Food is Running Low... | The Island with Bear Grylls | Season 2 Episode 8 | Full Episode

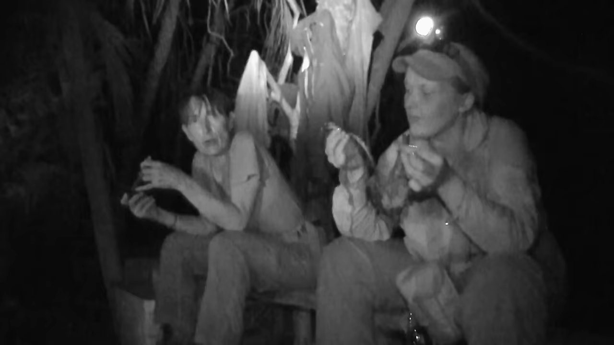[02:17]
I don't know about anyone else, but I feel like a wild animal.
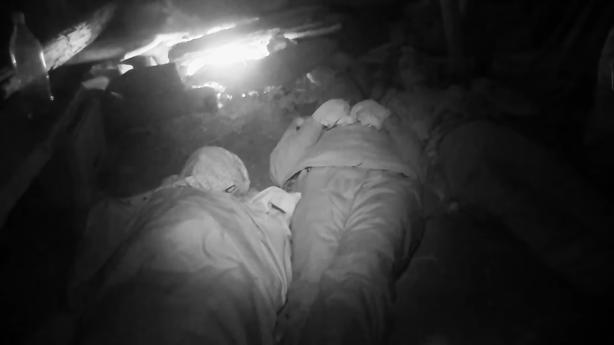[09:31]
Georgina must once again go to bed hungry.
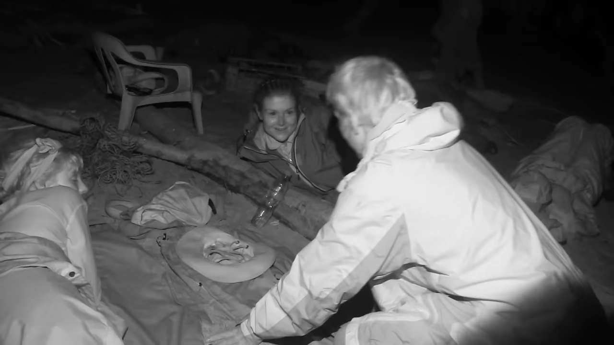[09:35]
But she's not the only one who's suffering. I've got pants as my pillow and smelly socks.
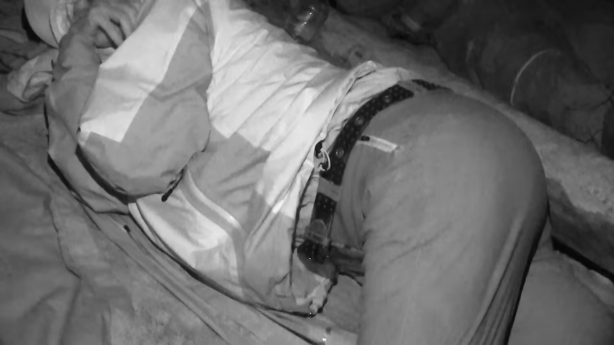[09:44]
47-year-old Abby has been dealing with back pain since a horse riding accident in her teens. Oh, God. Abby's not happy. She's in pain.
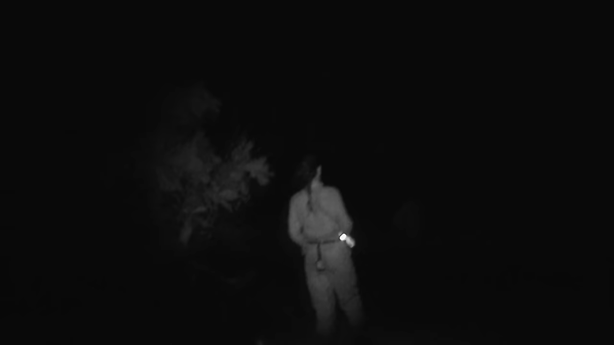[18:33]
Come on, net. Do us good. Their last hope of feeding Georgina tonight rests on a decent haul.
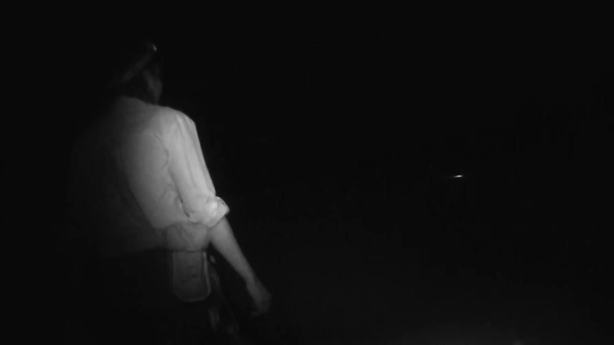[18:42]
There's one of our floats. Don't know, maybe...
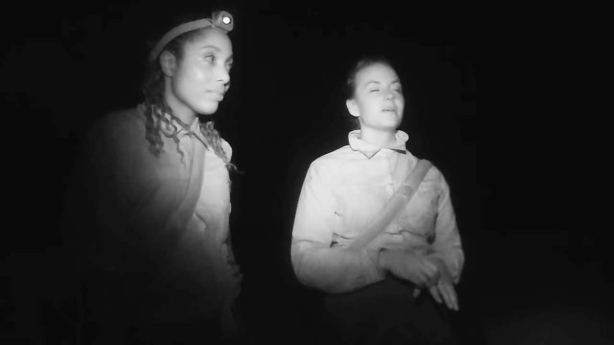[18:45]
The net's here! Is it?
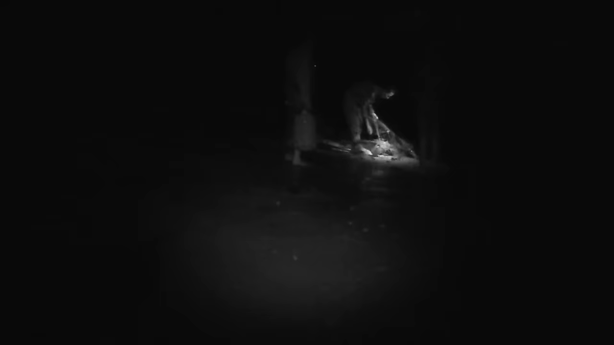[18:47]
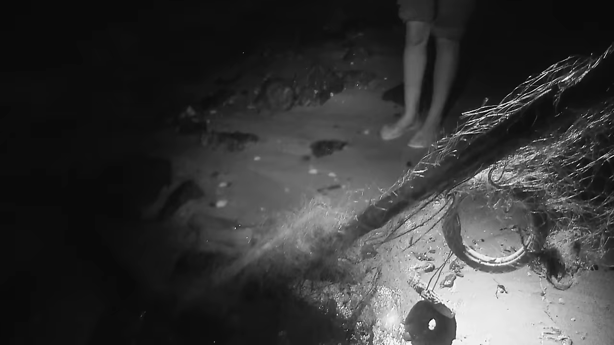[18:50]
Is there a fish in it? No.
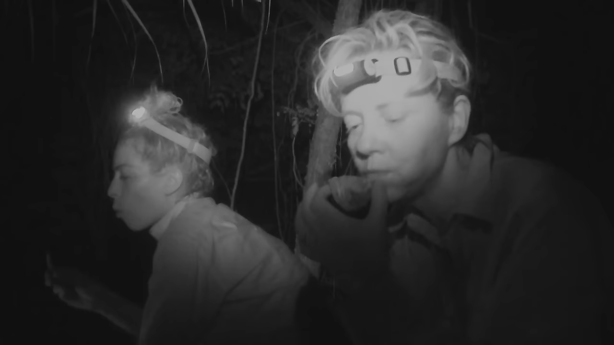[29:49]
a handful of limpets at around 7 calories a pop.
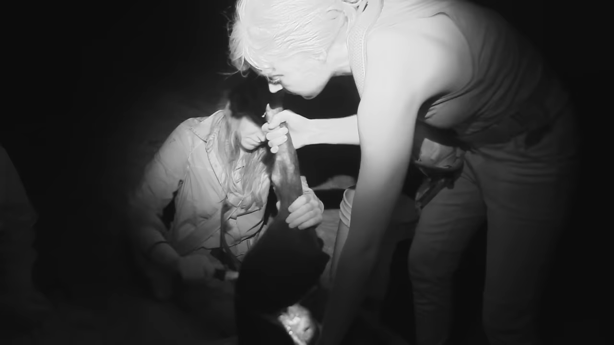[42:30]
The women will now have to butcher, skin and carve their kill.
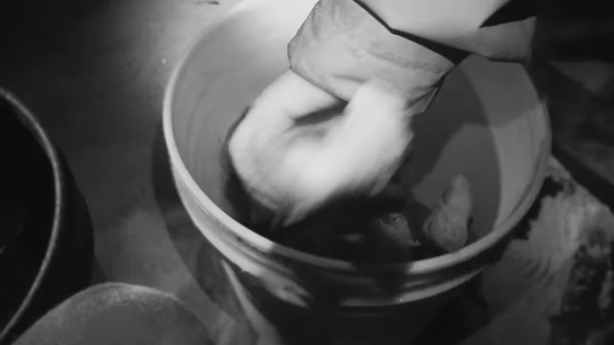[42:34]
It's not pleasant.